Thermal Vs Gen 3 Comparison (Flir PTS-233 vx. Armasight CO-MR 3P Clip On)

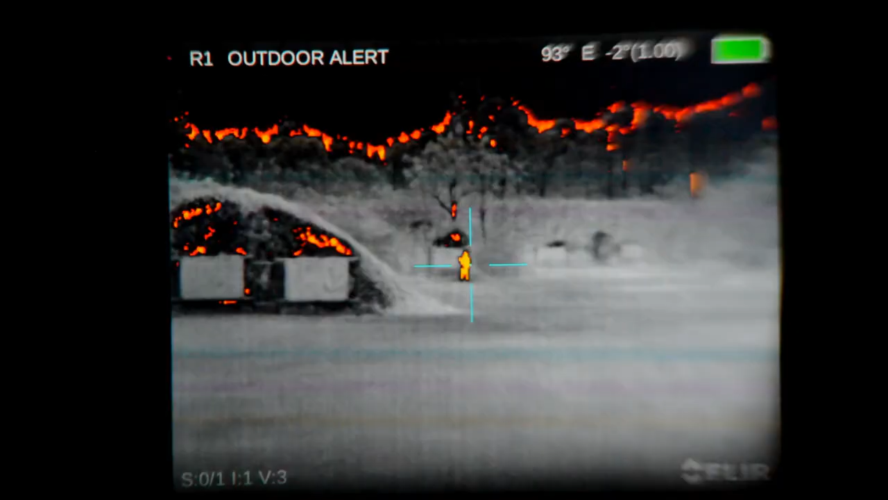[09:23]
Okay, go out to the 300.
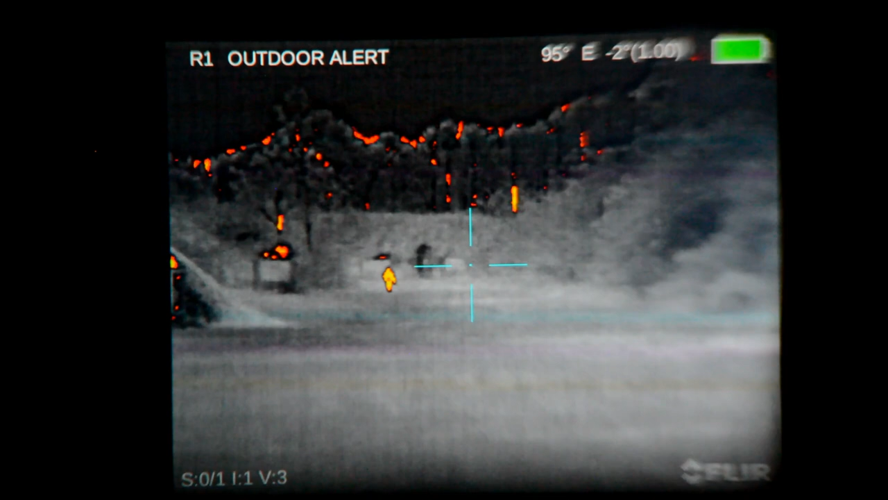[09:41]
So let's focus our night vision here at to the 300 yards. And again, this is a medium range Gen 3 scope or Gen 3 clip-on.
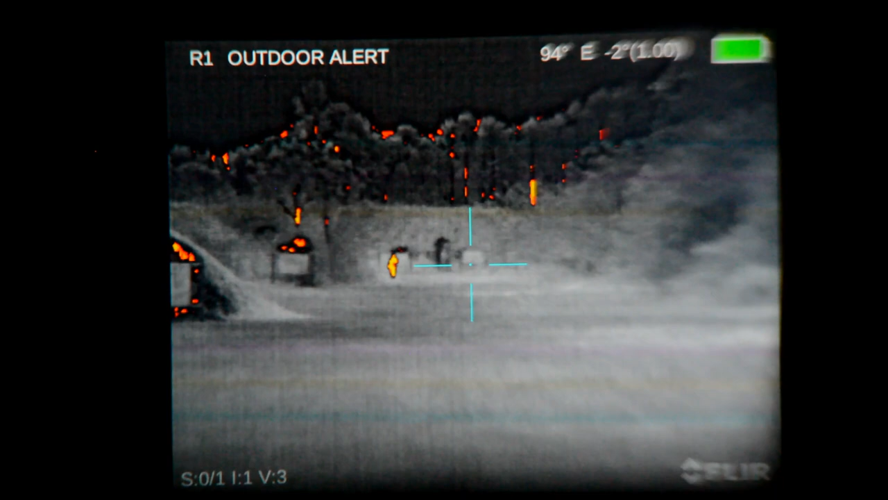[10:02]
It's designed for, again, a couple hundred yards out, generally speaking.
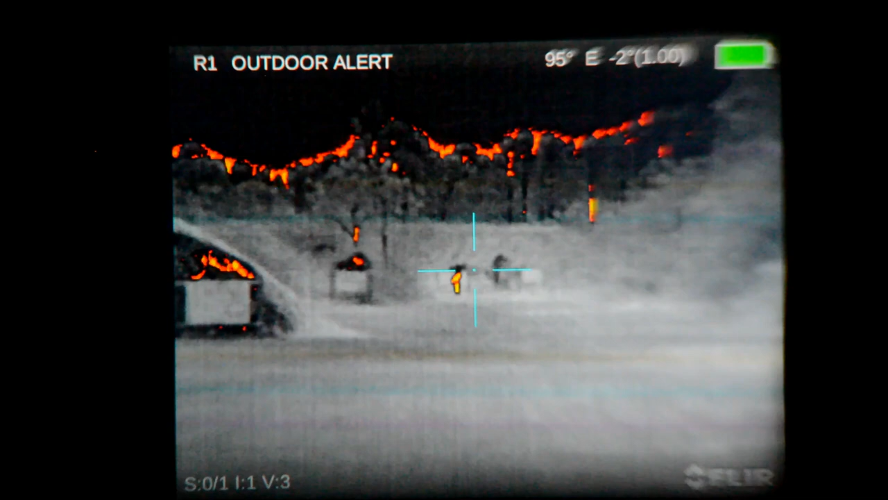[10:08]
So we're getting to the range limitations of it because of the magnification level.
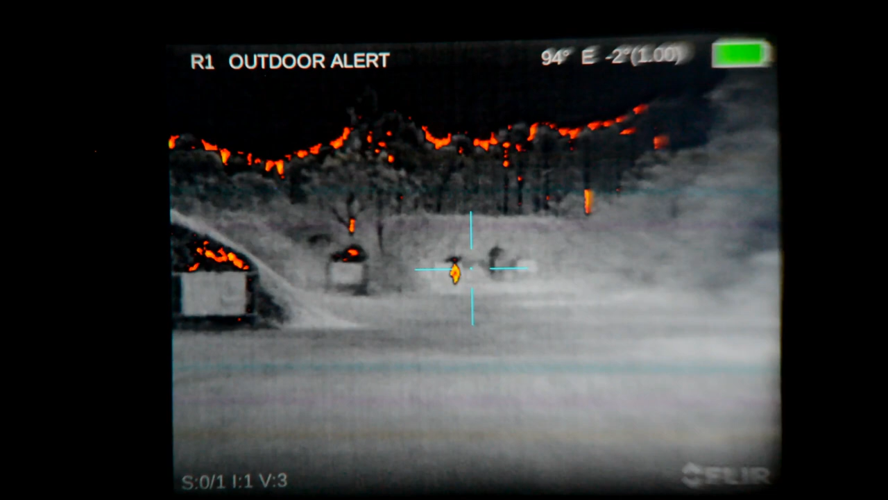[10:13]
We do have a really good field of view though, which is, you know, for most purposes, highly beneficial. Okay, so he is at 300 yards, or just about. I'm going to go ahead and bump that up to high on the 940 illuminator. So you can see, because his this is monochrome, he's blending in pretty good.
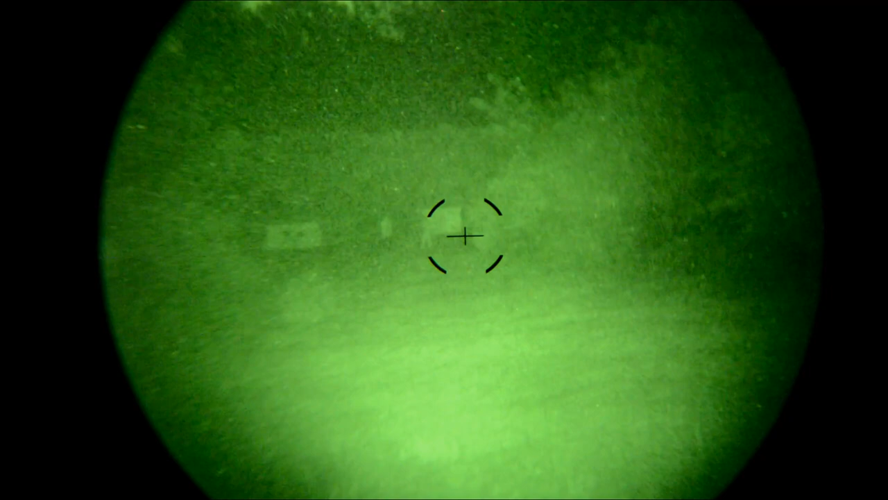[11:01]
Now you're getting to where you're kind of approaching the detection range of the Flir.
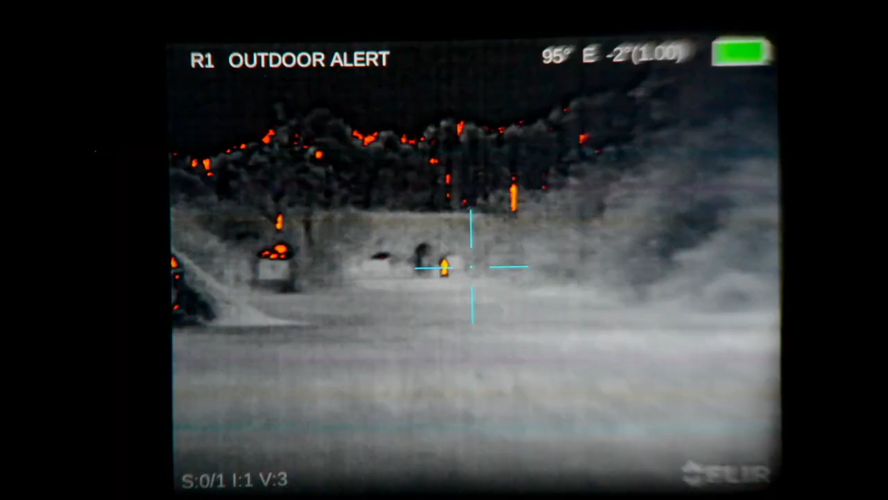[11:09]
And again, if it's a person and you're scanning,
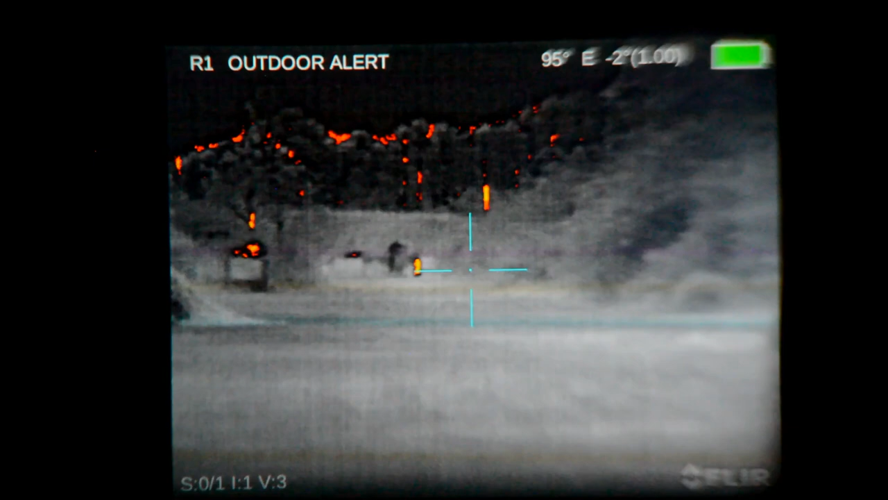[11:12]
you probably wouldn't recognize that it's a target of interest unless they're moving around,
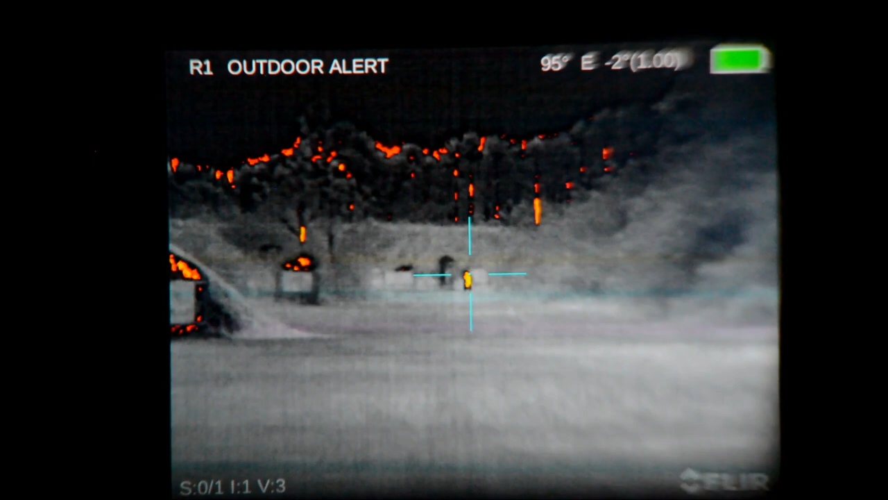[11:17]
or like you can kind of see, pick out a little bit of detail there.
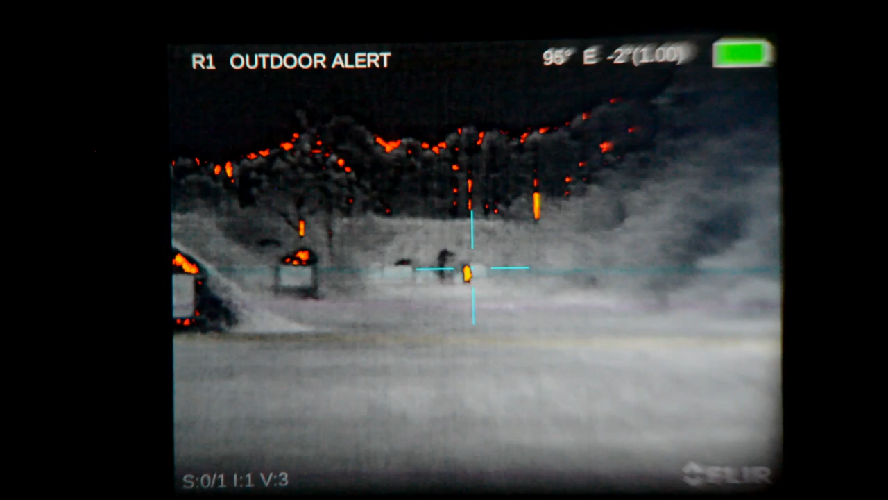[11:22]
And again, that's 300 yards. Flir 1.5x PTS-233 Armasight COMR Pinnacle, Gen 3 Pinnacle, with a 3x prism scope behind it.
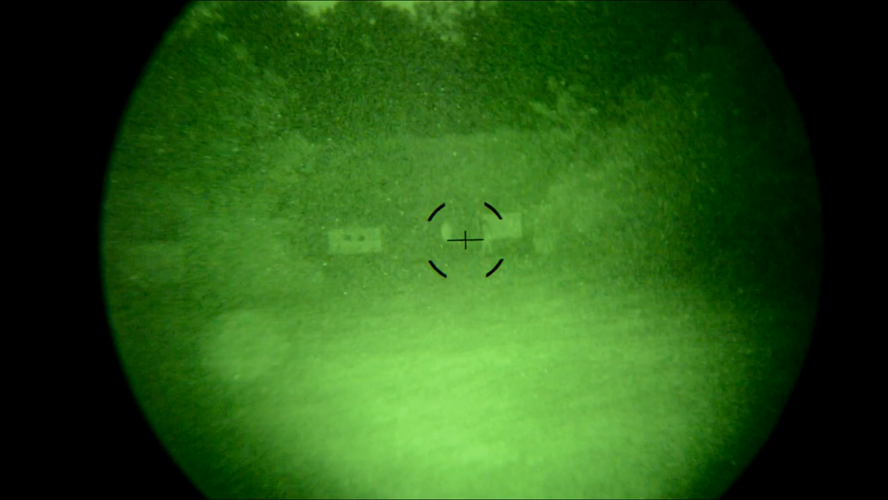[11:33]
Now, I'm going to turn off the illuminator, and without any assistance, that's what you're going to see on a higher-end Gen 3 device.
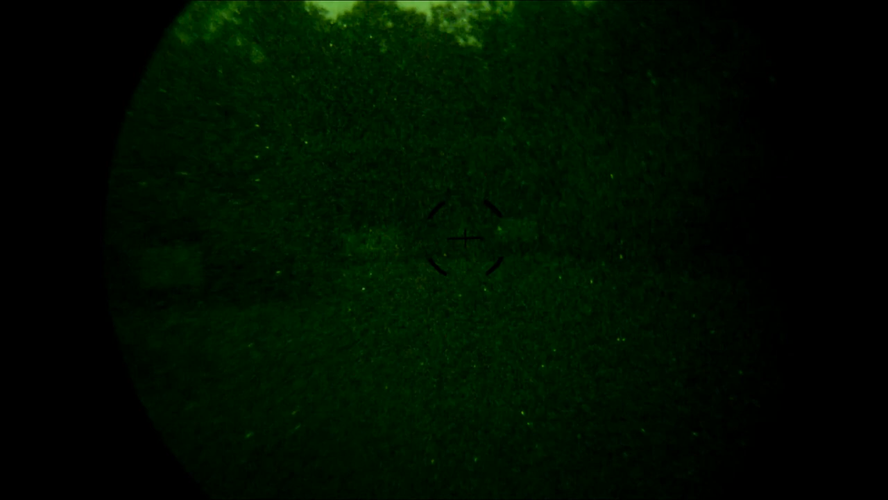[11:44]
Now we're going to turn on our modified 850, and that's on low. Medium and high, and you can see you're kind of whiting out a bit. Now, with that kind of now this is invisible at 300 yards,
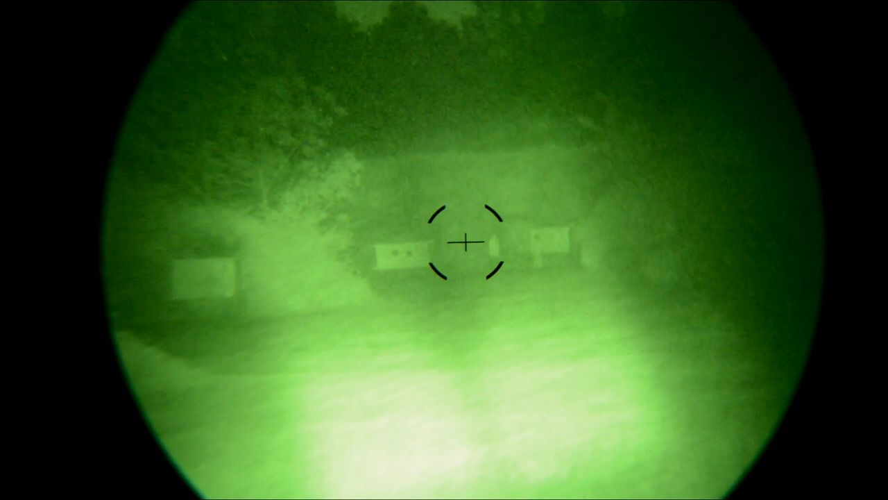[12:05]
and you might make out somebody if they're moving around, but if they're stationary, you likely won't.
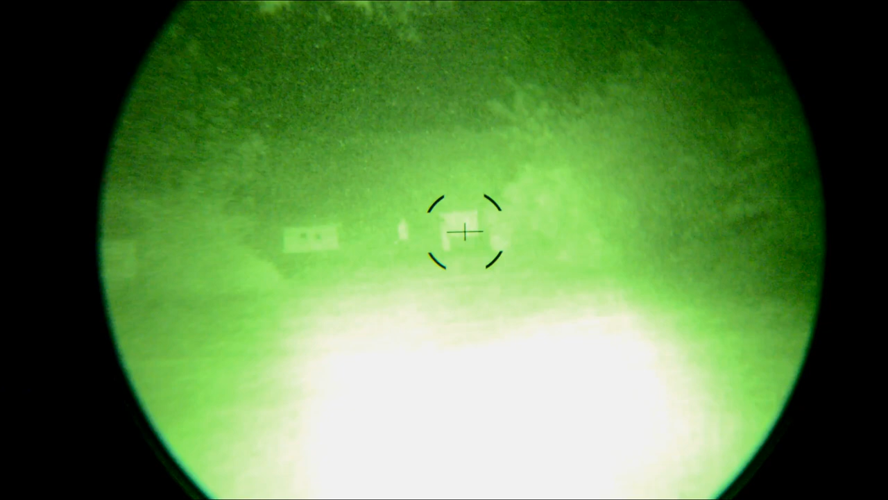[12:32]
you have pretty good detail, but if he wasn't standing in front of the whiteboard, you wouldn't really, you might be able to pick him out, but again, hard to say. And that's cycling between all three levels on the 850, and really all of them are putting out too much light for the Gen 3 night vision.